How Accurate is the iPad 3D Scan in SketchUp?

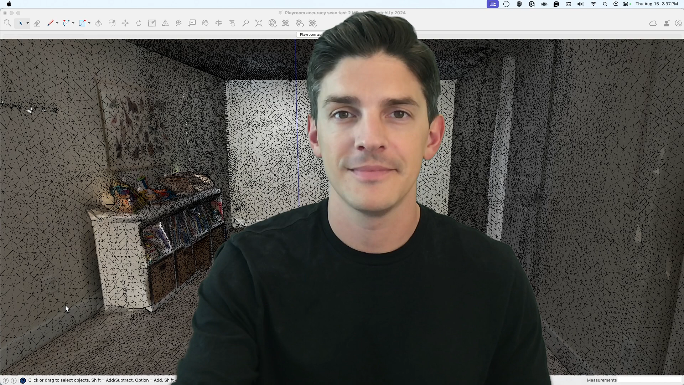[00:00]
you can scan your space right into 3d using the ipad lidar scanner but just how accurate is it
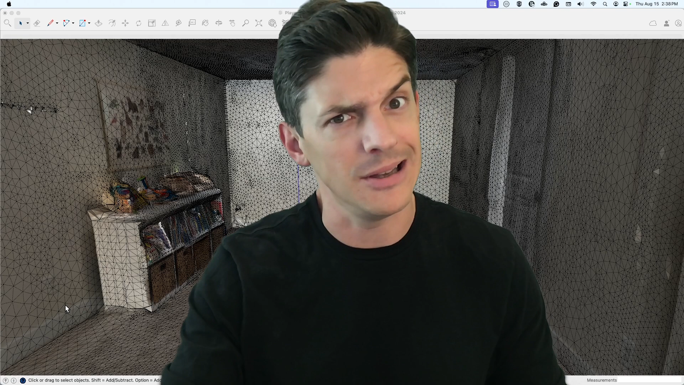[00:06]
hey there it's matt here and today i'm going to be putting it to the test the ipad lidar scanner versus the tape measure what kind of accuracy are we talking with this scanner uh we're going to find that out today um what
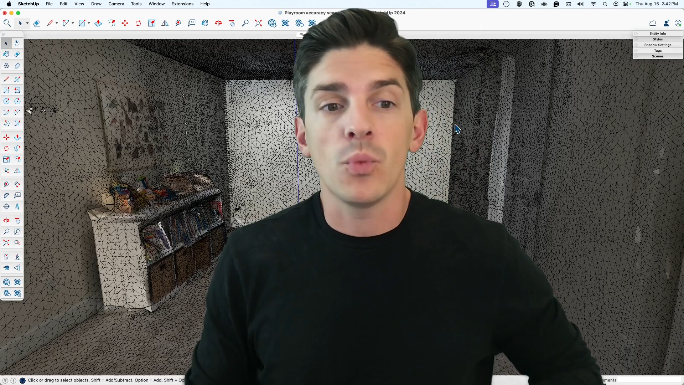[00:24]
i'm going to be scanning is my kid's playroom that you see here behind me so um you can also probably
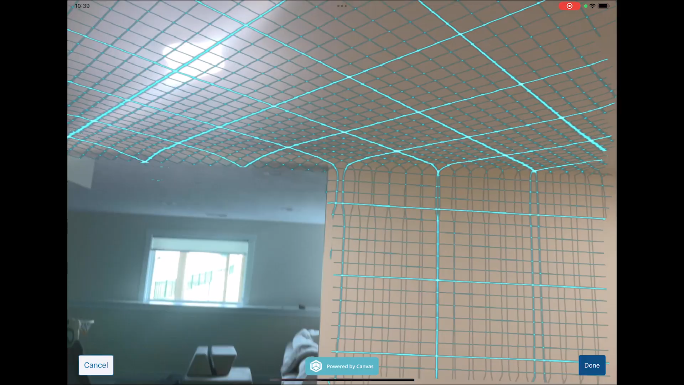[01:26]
fence i continue that all the way
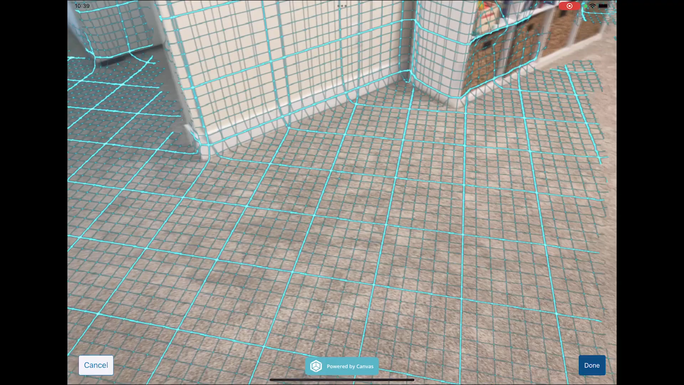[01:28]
around the room back to where i started and hit done
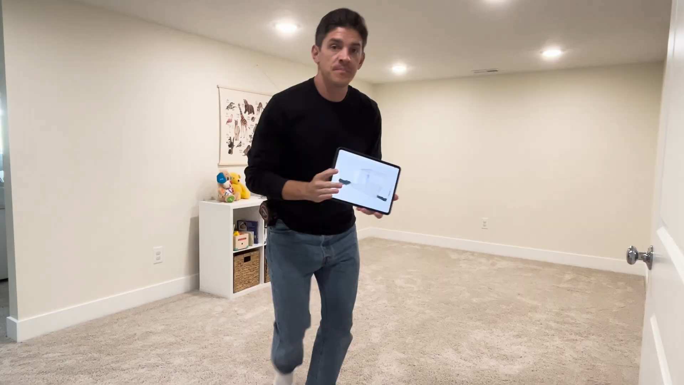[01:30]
all right back to the lab all
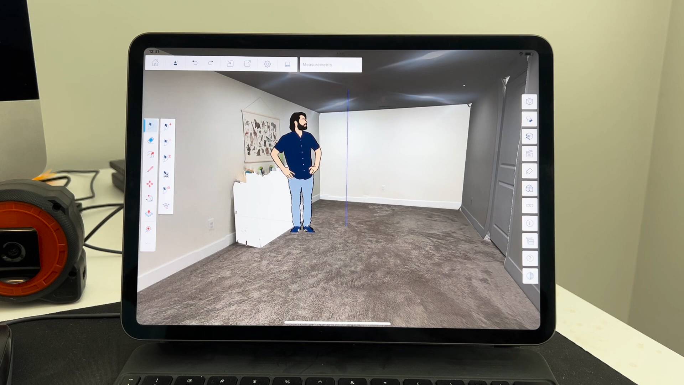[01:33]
right so here's the scan i realized i had the settings of scan to design i realized i had
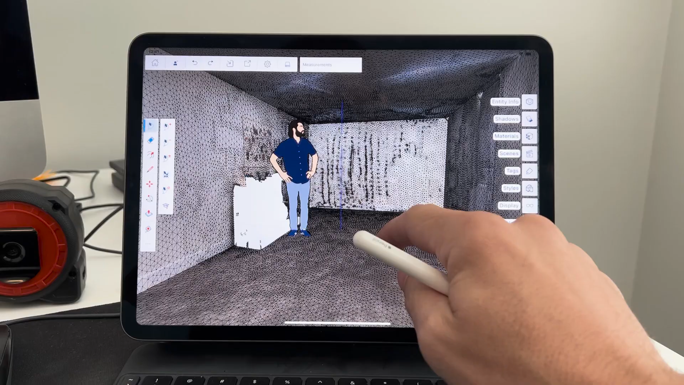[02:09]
uh so there's a lot of faces in here um i'm actually going to bring this onto desktop to
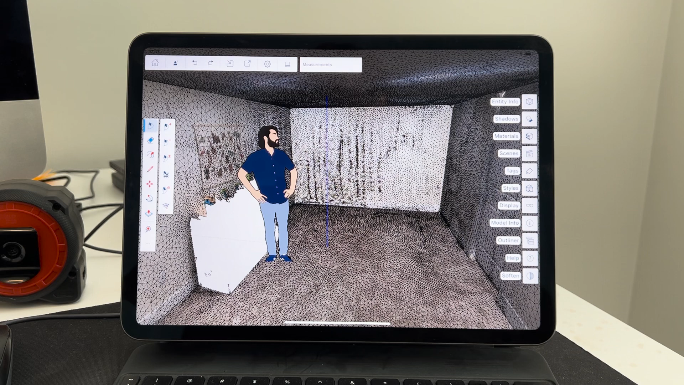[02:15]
do the test just uh it's a little bit easier for my recording setup so i'll share this model with
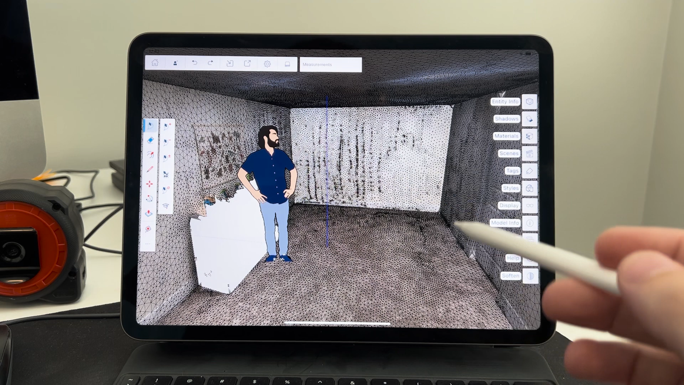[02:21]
myself on tremble connect and then open it up on desktop
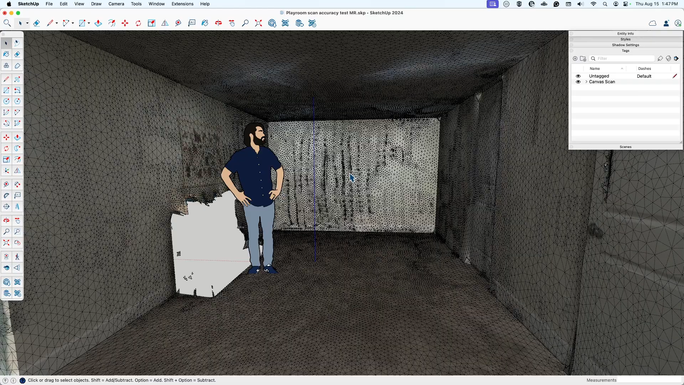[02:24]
so here we are back on desktop um i'll get rid of that hidden geometry um what's nice about the the scan output is that it does give you that mesh that i showed you before and then there's also this room plan option which is kind of a simplified output of just the planes of the uh you know the floor plane the
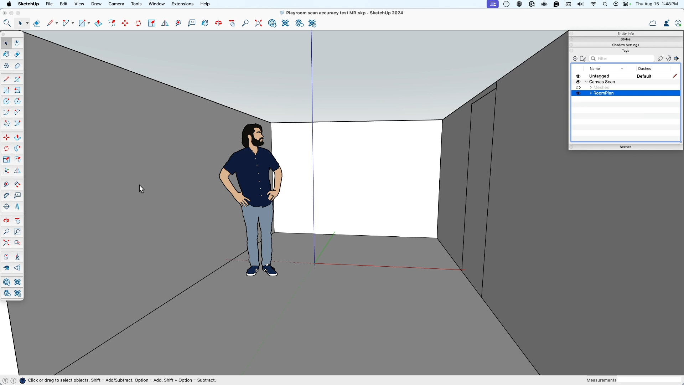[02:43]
ceiling the walls and doors and stuff so i'll have a couple things to test and actually off screen i did go back and also scan including this bookshelf including the stuff in the room um before we get to the actual experiment and the measurements
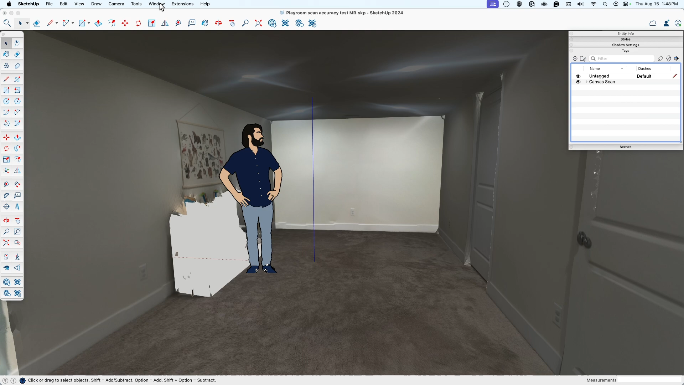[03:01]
i did want to just kind of show you the ideas that i had that i'm going to try to um run past the wife so this was the model
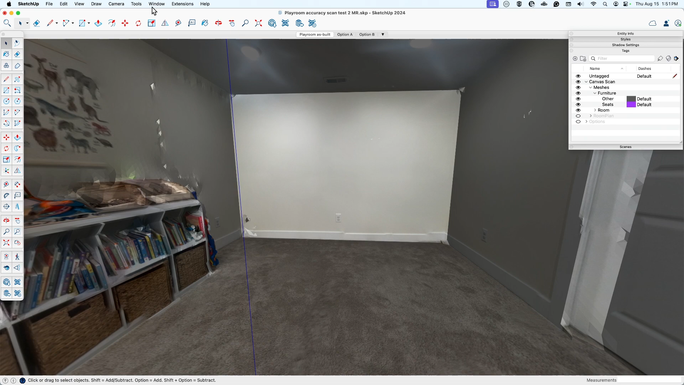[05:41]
what is real and what is not so so here's my experiment methodology i'm going to copy all of
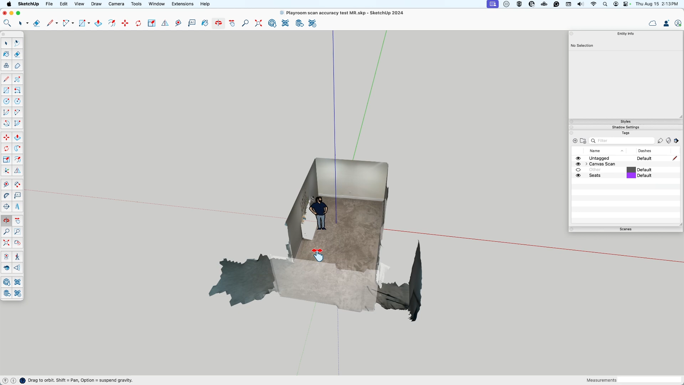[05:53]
these three options the actual measurements with the tape measure the first scan and the second scan into one model
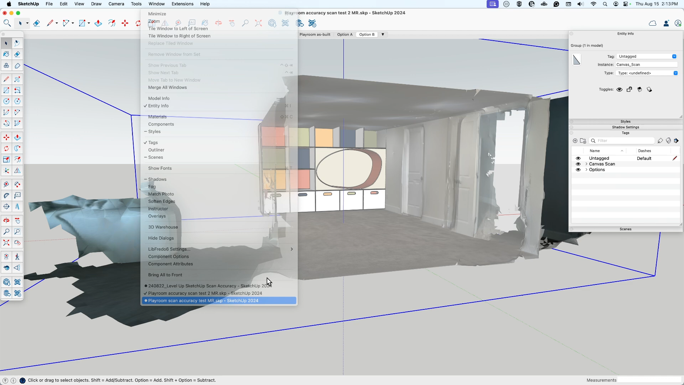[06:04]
there we go so i'll take the dimensions of the height width and depth of the room in the three different options here and then